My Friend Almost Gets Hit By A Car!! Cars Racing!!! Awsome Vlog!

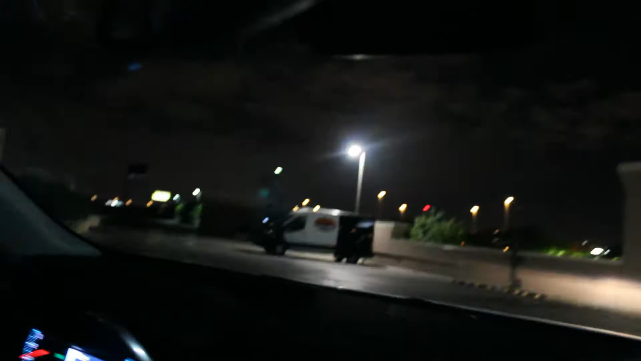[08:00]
Fuck it We're going to check out the check out here And we do Oh, firework We're going firework Look, look, look Look Look Look
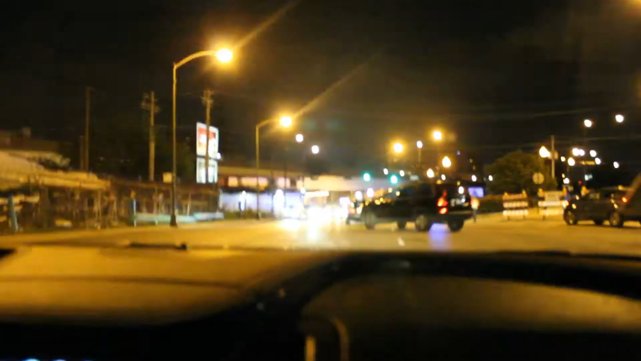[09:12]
So they know that there's usually car meets So they're actually blocking off the road So we won't actually get into it Look at this craziness
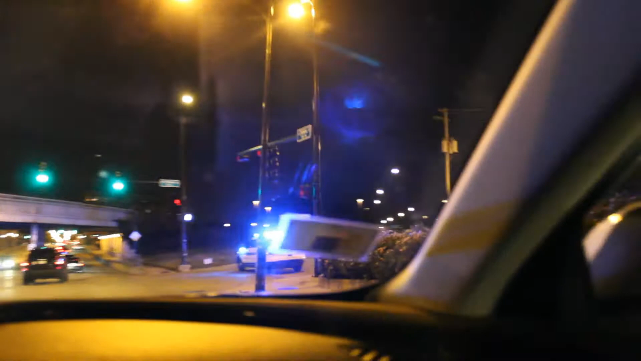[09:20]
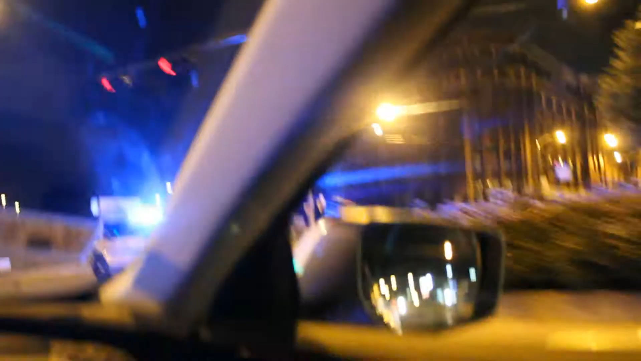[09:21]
Oh my goodness
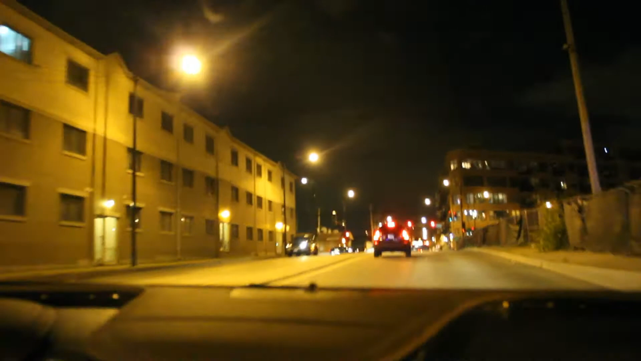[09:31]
You got security everywhere You got the motorcycle guys behind us There's a lot of nice cars right now They're all in front of us We got this Honda Civic
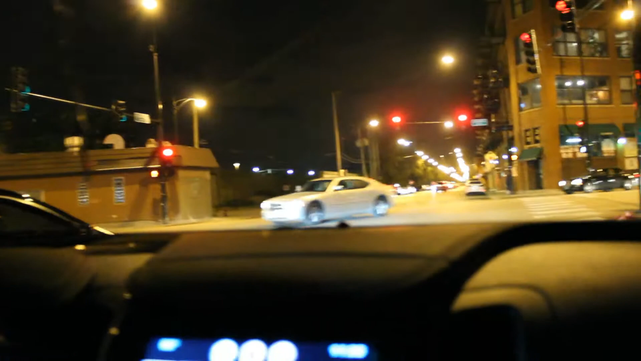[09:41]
Look at the wheels You have a lot of police out here I've never seen a police like this